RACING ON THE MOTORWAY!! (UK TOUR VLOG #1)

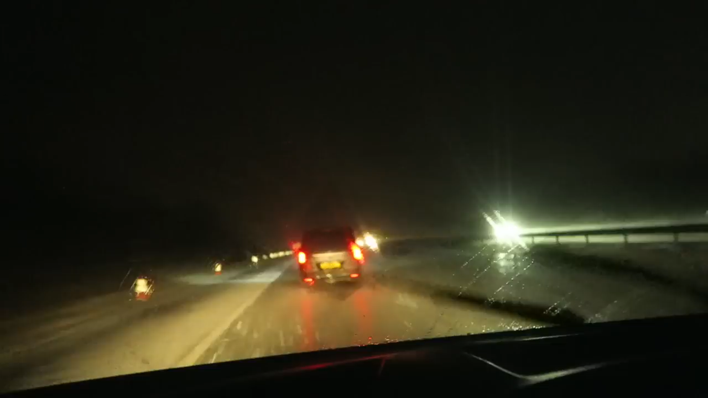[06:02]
And we're in the middle of nowhere now. Mike, people, it's all.
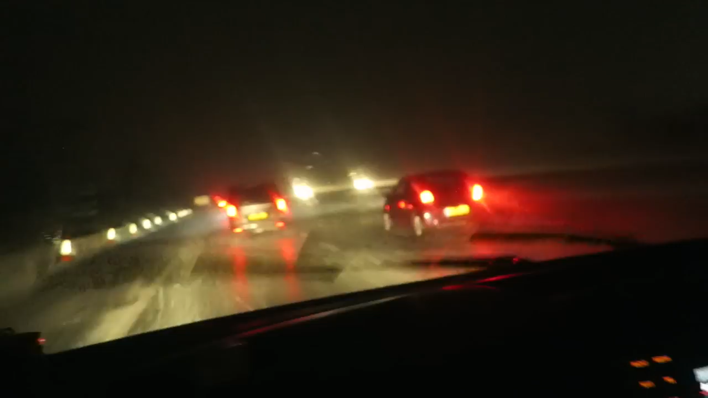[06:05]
We're gonna die, bro? We're gonna die. We're gonna die. We have no gas, bro. It's dark as hell.